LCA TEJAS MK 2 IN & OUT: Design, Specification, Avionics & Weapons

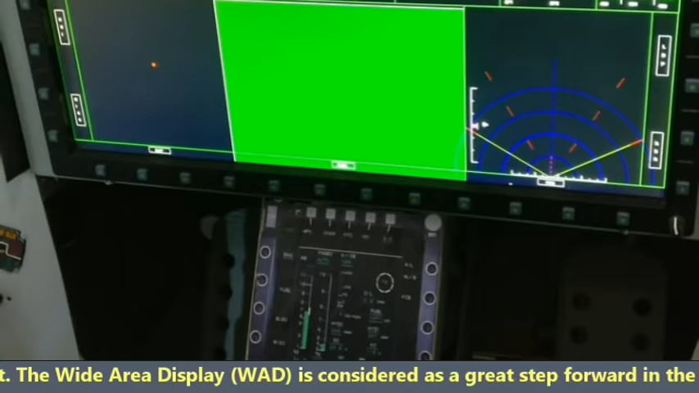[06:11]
The wide area display is considered as a great step forward in the cockpit design technology with
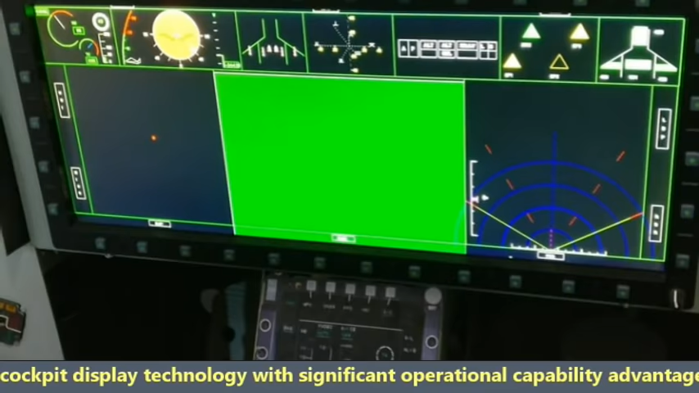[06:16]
significant operational capability advantage to meet the demands of existing and future threats and
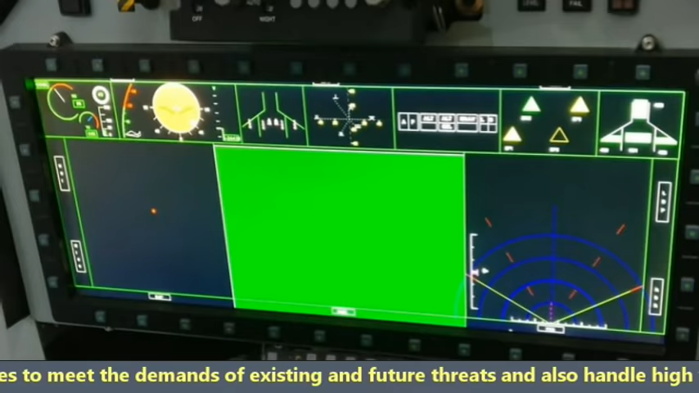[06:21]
also handle high volumes of data data supporting the pilot's ability to select launch and guide weapons in perfect coordination.